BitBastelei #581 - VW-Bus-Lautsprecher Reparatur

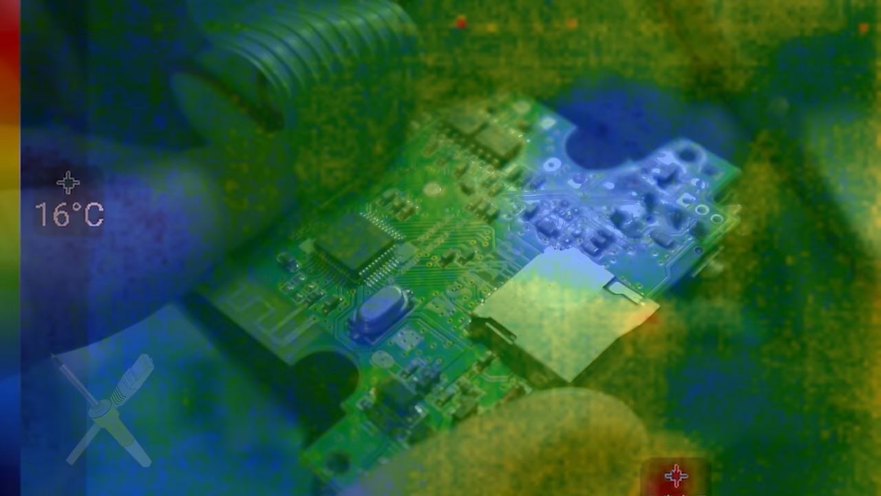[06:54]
Also machen wir mal thermische Fehlersuche.
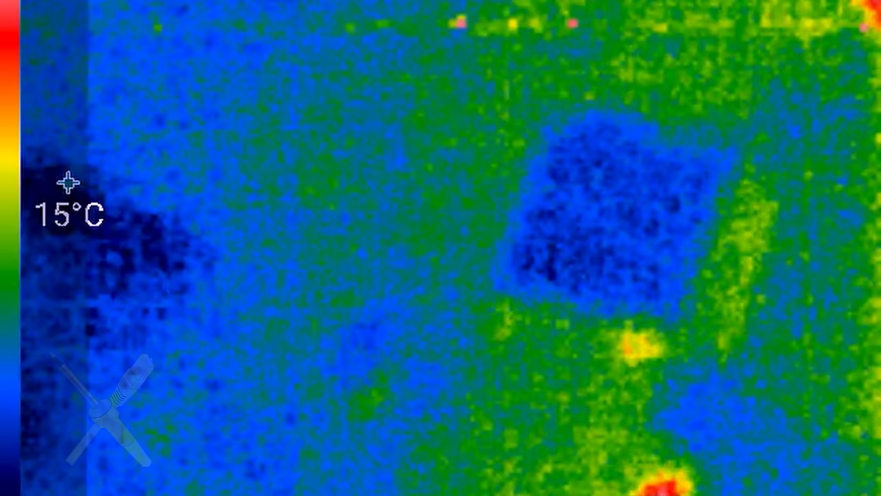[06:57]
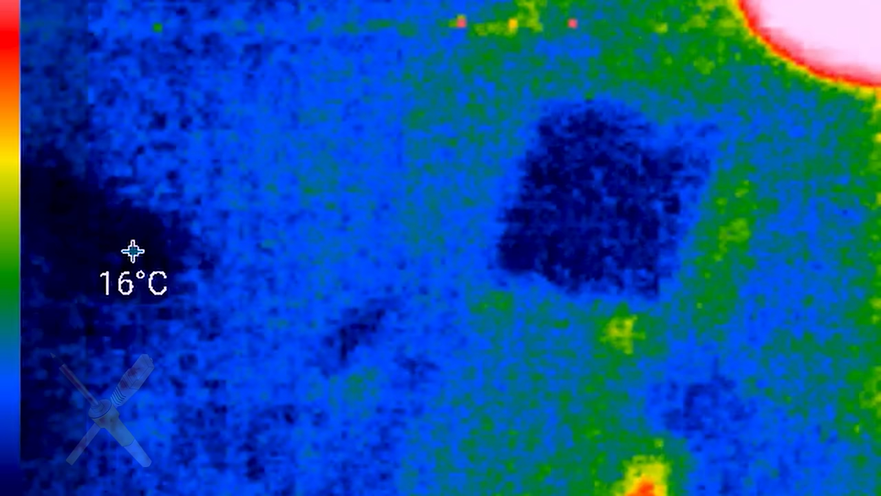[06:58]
Ich habe hier meine Wärmebildkamera ausgepackt und die einfach mal drauf gehalten.
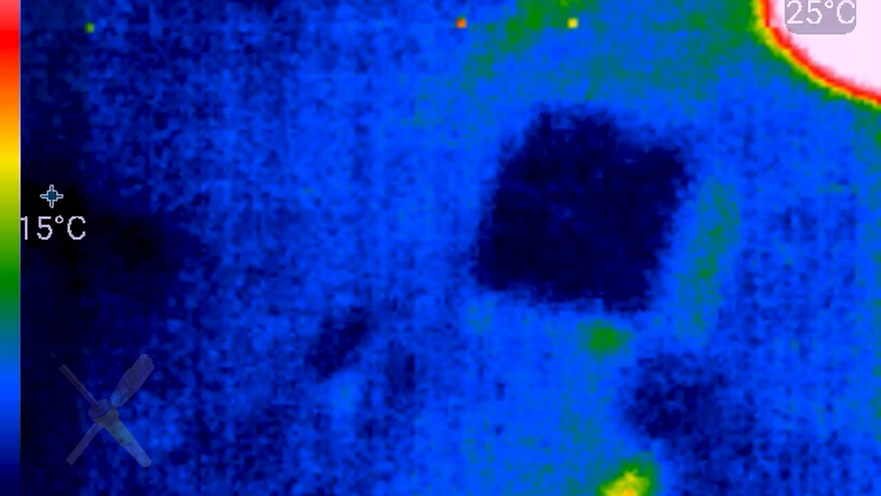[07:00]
On screen: max 25°C
Und joa, wenn man drückt an dieser einen Stelle, da wird das doch ein bisschen warm.
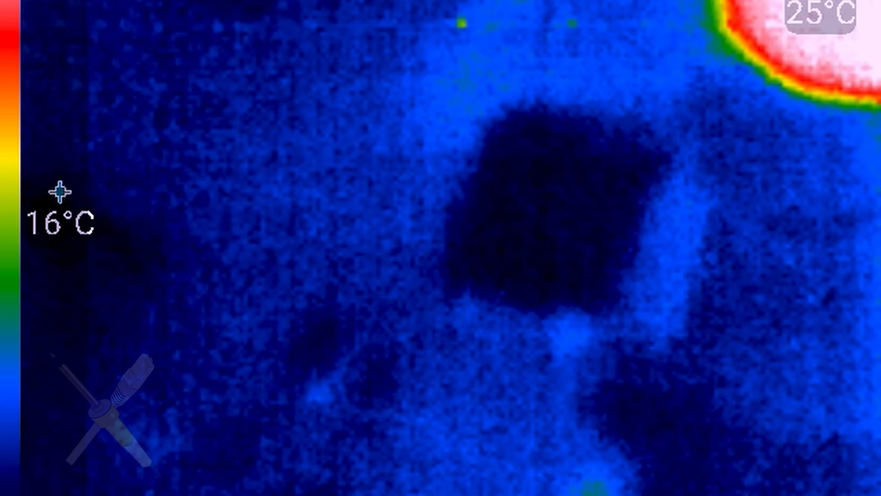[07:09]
On screen: spot 16°C
Das ist eigentlich sogar ganz gut, weil die Stelle, wo es warm wird, die gefällt mir. Das ist weit weg vom Hauptprozessor. Das heißt also, der könnte eventuell überlebt haben.